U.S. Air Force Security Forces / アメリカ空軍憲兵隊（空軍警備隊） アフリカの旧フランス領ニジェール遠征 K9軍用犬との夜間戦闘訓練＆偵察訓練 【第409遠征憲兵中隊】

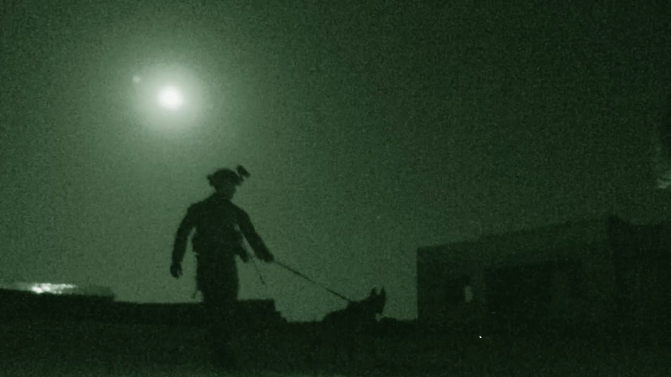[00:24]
want to. A little flare in there. Yeah, for sure.